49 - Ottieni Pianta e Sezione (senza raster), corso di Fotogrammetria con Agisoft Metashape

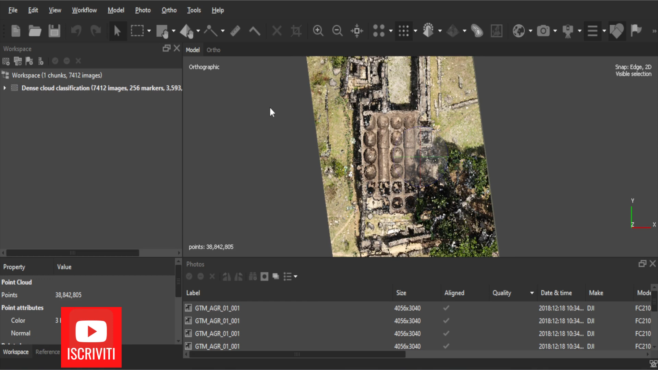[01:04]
del mouse e ruotando verso il basso vado come puoi vedere ad ottenere la vista ortografica come ultima vista. Benissimo ora mi devo spostare nella vista laterale del modello. Per fare questo devo cliccare la combinazione di tasti control più 3 come potrei notare posso impostare i limiti di questa bounding box. Come faccio a modificarli in questo caso è rimasto in memoria quello che già ho selezionato e quindi posso impostare qua in alto l'opzione resize region. Ok quindi posso cliccare sull'estremità di questo parallelepipedo muovendomi su uno di questi pallini e quindi cliccando sul tasto shift come potrei vedere posso alzare o abbassare questa quota diciamo.
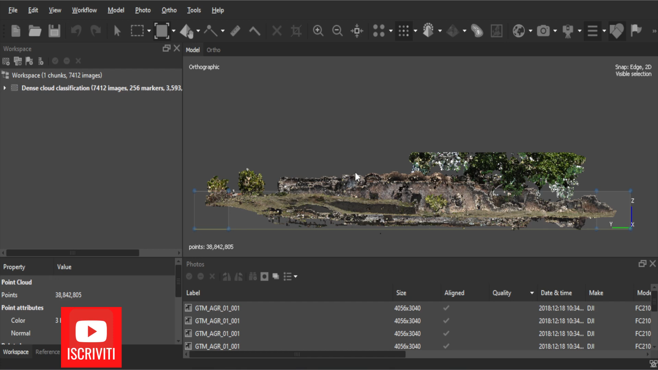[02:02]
Quindi in questo caso mi metto magari al livello più basso possibile prima che si tocchi il terreno e quindi in questo modo come puoi vedere verrà tagliato orizzontalmente esattamente tutto questo edificio che è una moschè in realtà. Posso iniziare diciamo il mio procedimento di ricostruzione quindi vado su workflow, seleziono build mesh e da questo pannello può utilizzare tranquillamente come origine la tip points perché nel mio caso è molto densa,
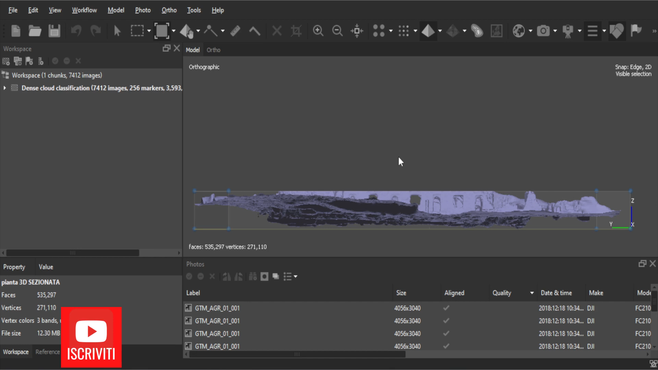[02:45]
Posso tornare nella vista dall'alto per vedere appunto tutta la parte sezionata come puoi vedere dove si vedono i pilastri, le travi. Ora come dovrò procedere posso salvare questo modello quindi vado su file e posso esportarlo quindi faccio esporta modello.
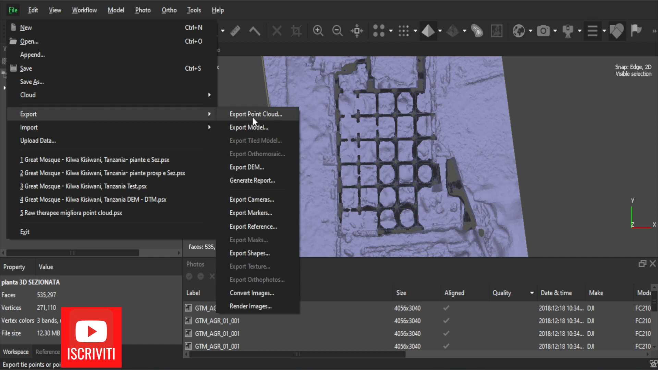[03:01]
Nel mio caso il modello verrà esportato ad esempio in questa directory dove l'ho già salvato in precedenza e
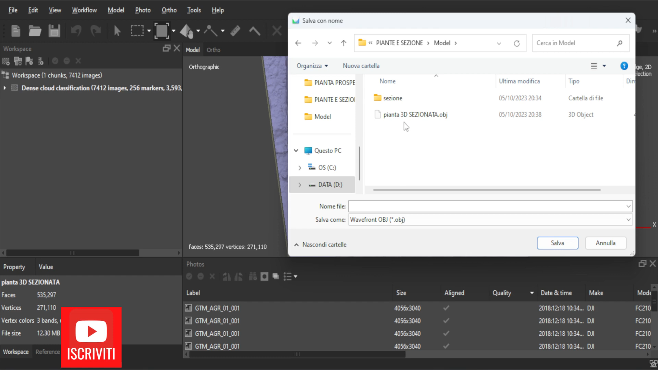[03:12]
quindi faccio clic su salva per salvarlo e poi riceverò questa nuova finestra. Posso inserire le coordinate proiettate quindi in questo caso va benissimo anche per i
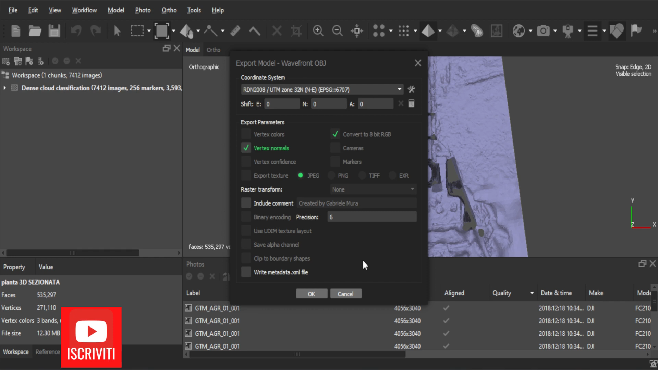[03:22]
programmi come Rino ad esempio che è quello che utilizzerò in questo caso per edittare diciamo questo modello tridimensionale.
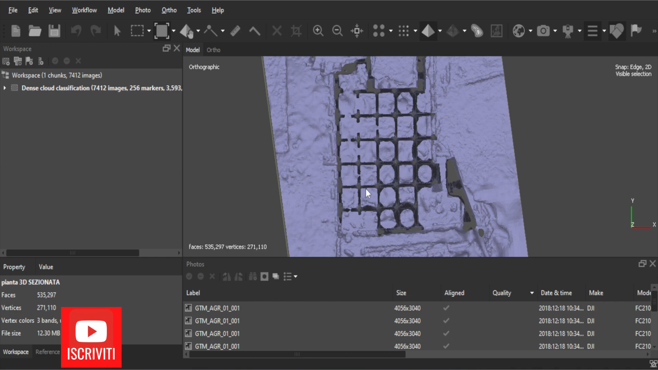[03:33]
Proseguiamo e facciamo dopo tutto assieme sia la pianta che la sezione in Rino e quindi arrivati a questo punto torno nella vista point cloud e questa volta modifico la sezione dall'alto. Quindi come puoi vedere adesso la bonding box riguarda tutti i limiti dell'edificio invece per tagliare quindi per creare una sezione dovrò ruotare questa bonding box. Quindi faccio clic su rotate region dalla toolbar e quindi posso cliccare e posso ruotare questo riquadro.
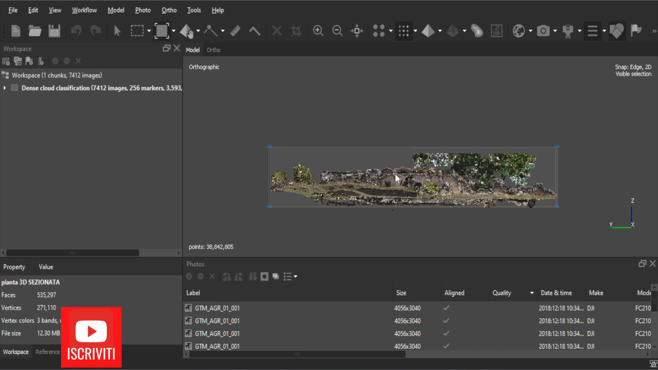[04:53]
e questa volta invece tiriamo su i limiti della bonding box perché non ci interessa la vista pianta ma ci interessa una sezione che sia che riguardi tutta l'altezza del nostro edificio non solamente che parta da metà edificio. Torniamo dunque premendo sul tasto 7 nella vista dall'alto e come potrei vedere non è cambiato niente e anzi la nostra area è pronta per essere sviluppata. Quindi vado su workflow e clicco su build mesh e questa volta ripeto l'operazione con gli stessi parametri che ho dato prima.
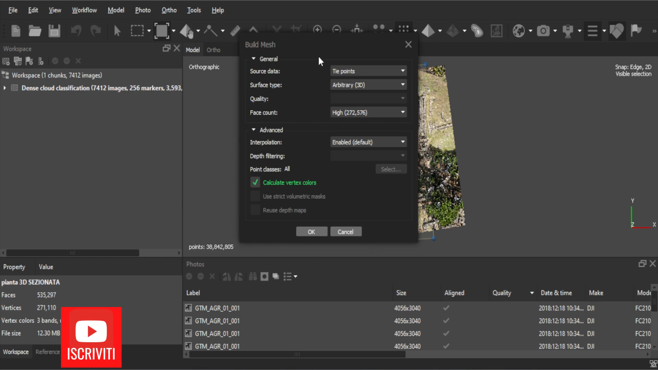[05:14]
Come potrei notare il numero di faccia è cambiato rispetto a prima.
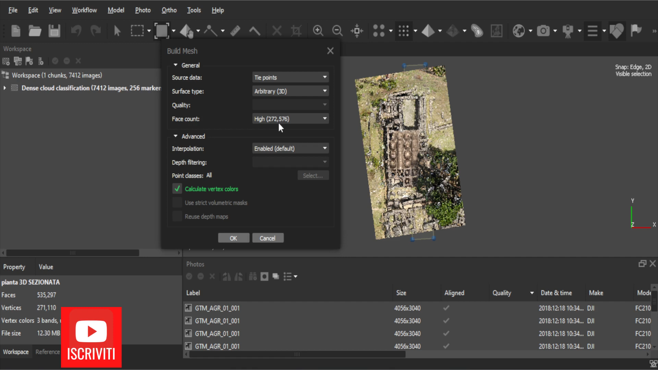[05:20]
Posso cliccare sul tasto ok per avviare anche questa procedura e continuiamo al termine.
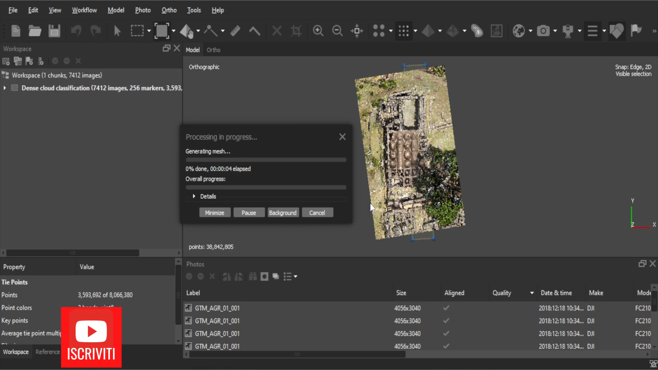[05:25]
Molto bene questo è il risultato della procedura di sezionamento
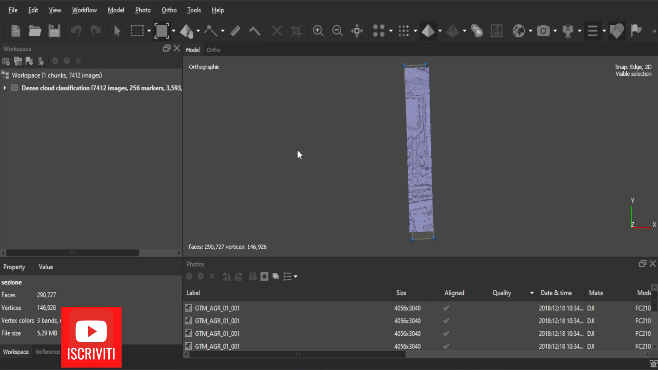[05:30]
come potrei vedere già nella vista impianta se ho ritagliato questa fettucina e faccio clic sulla combinazione ctrl più 3 posso vedere esattamente tutta l'area che ho tagliato.
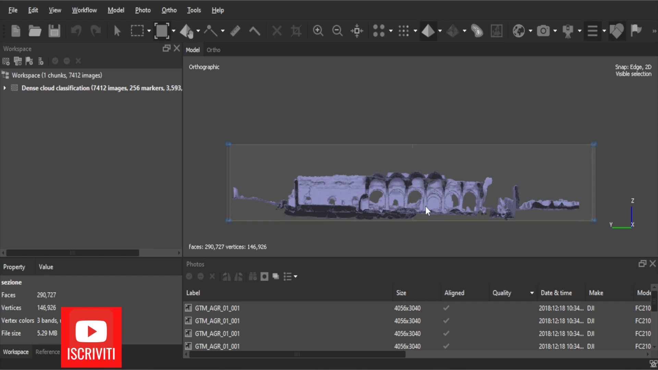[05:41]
Ora anche in questo caso procedo esportando quest'altro modello vado su file
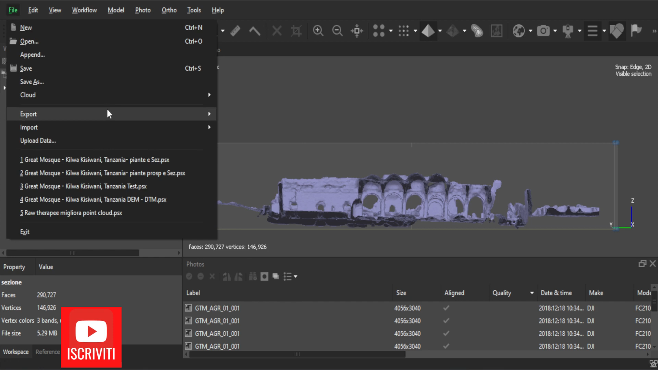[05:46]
esporta esporta modello in sezione clicco su sezione obj.
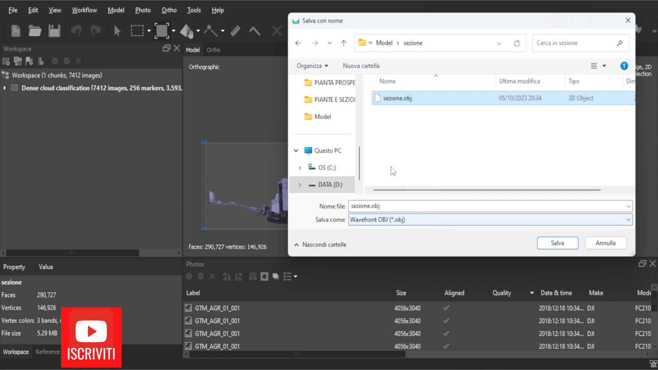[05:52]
Anche in questo caso salverò sempre in coordinate proiettate rdn2008. Facciamo tutto impostato, faccio clic sul tasto ok e vado ad esportare il mio modello.
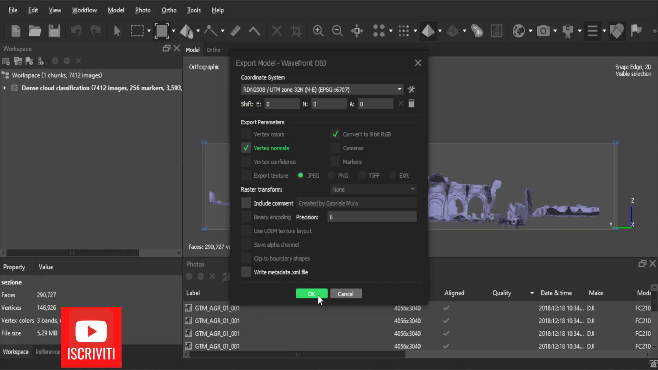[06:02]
Arrivati a questo punto mi sposto su rhino per procedere con la procedura di ricalco.
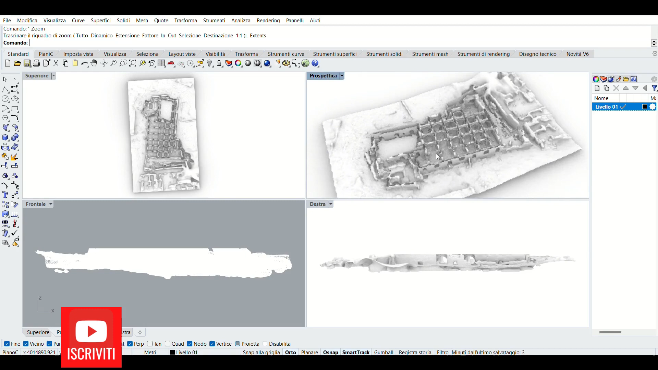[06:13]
Nuovo il modello 3d per farti vedere la ricostruzione che abbiamo fatto poc'anzi. Clicco su messa in tavola per creare gli elaborati 2d.